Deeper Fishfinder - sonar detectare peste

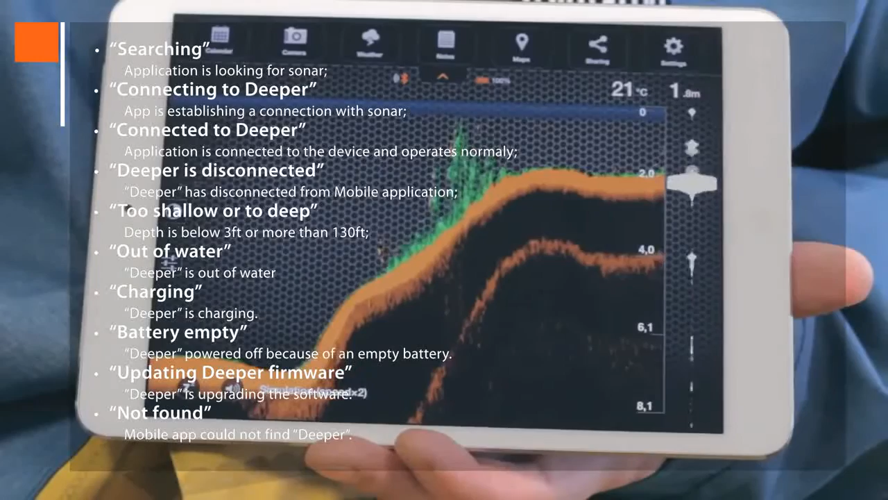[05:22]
On screen: water 21°C
Too shallow or too deep means that the depth is below 3 feet or more than 130 feet.
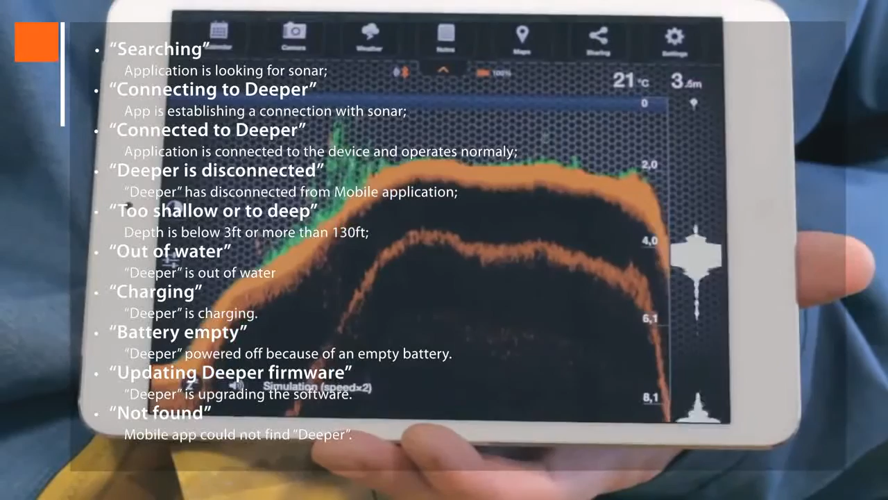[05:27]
On screen: depth 3.5 m, water 21°C
Out of water shows that Deeper is out of water. Charging tells you Deeper is charging.
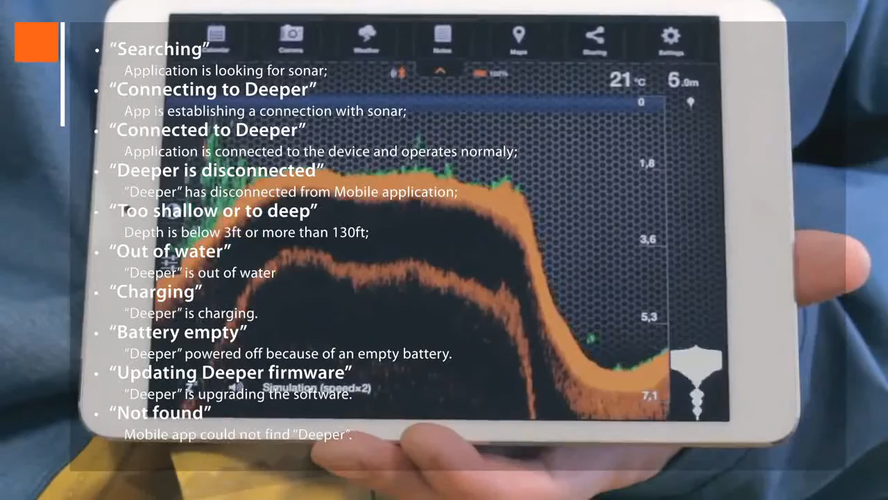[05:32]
On screen: depth 6.0 m, water 21°C
Battery empty indicates that Deeper is powered off because of an empty battery.
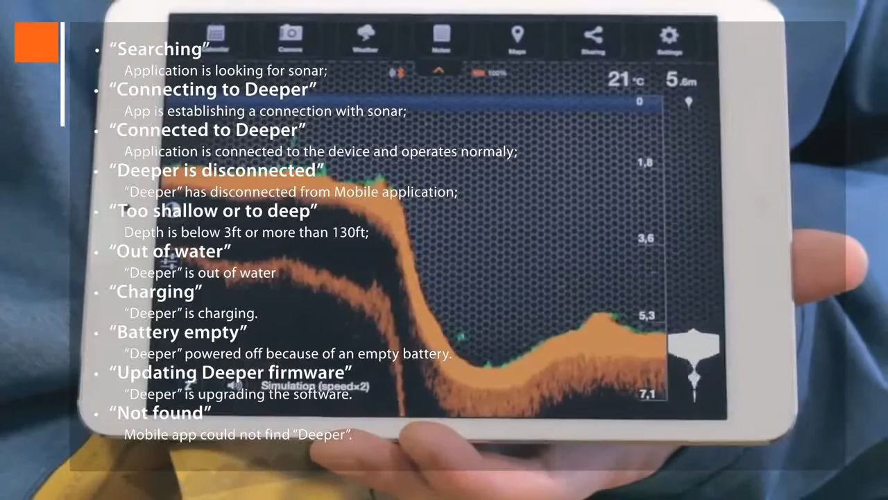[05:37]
Updating Deeper firmware is when Deeper is upgrading the software.
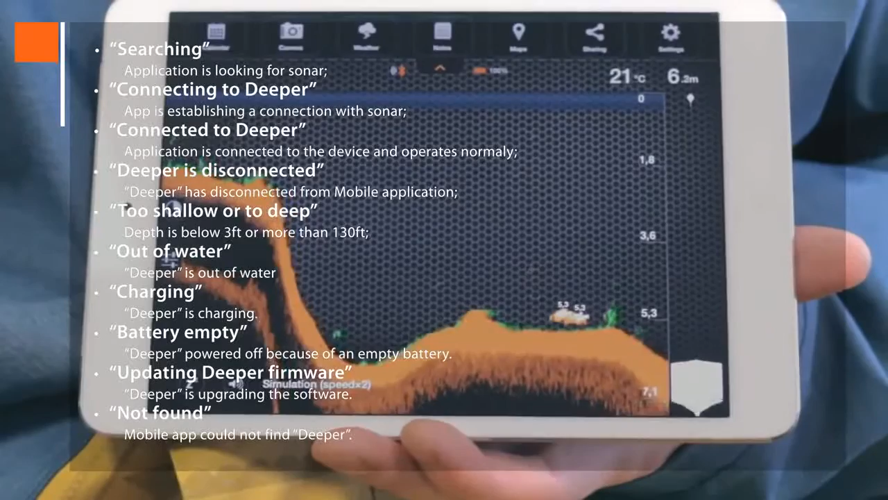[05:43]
On screen: depth 6.2 m, water 21°C
And not found means that the app could not find Deeper.
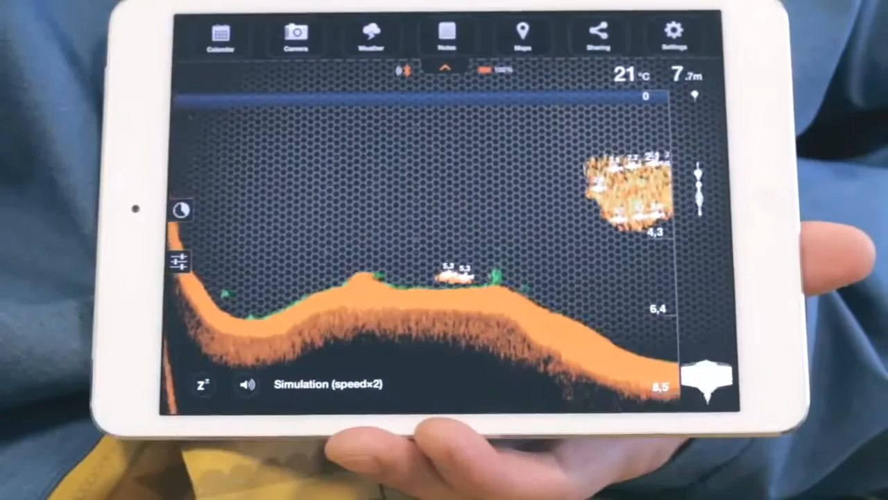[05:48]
On screen: depth 7.7 m, water 21°C
When Deeper is connected to the smartphone, on the top of the application, two new icons will appear.
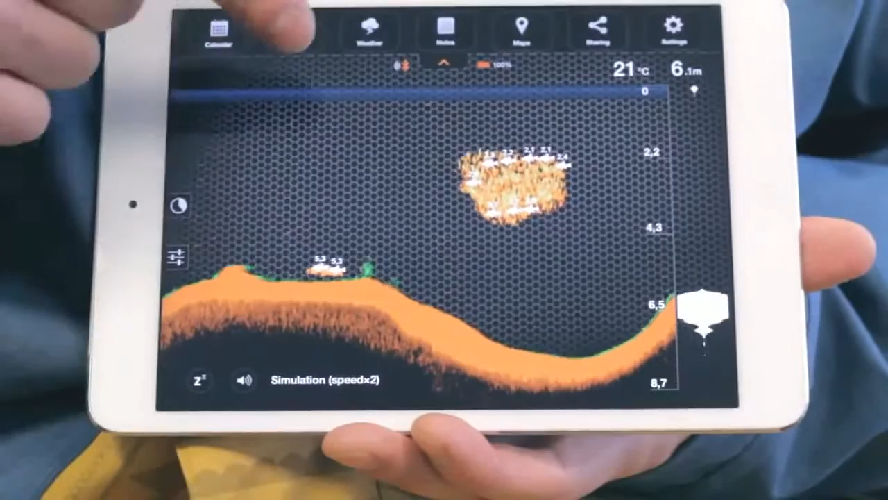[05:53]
On screen: depth 6.1 m, water 21°C
The Bluetooth connection sign and the Deeper battery level icon.
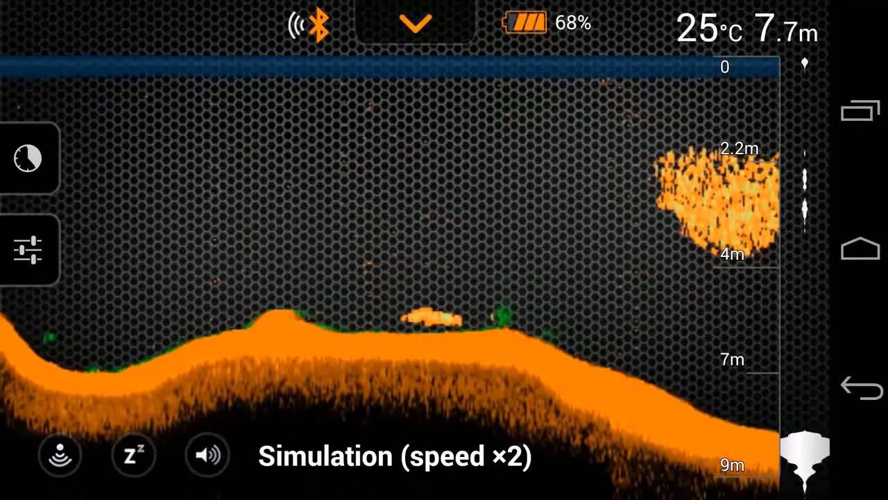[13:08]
On screen: depth 7.7 m, water 25°C
Deeper turns on automatically once it's in the water. It's impossible to pair it until it turns on.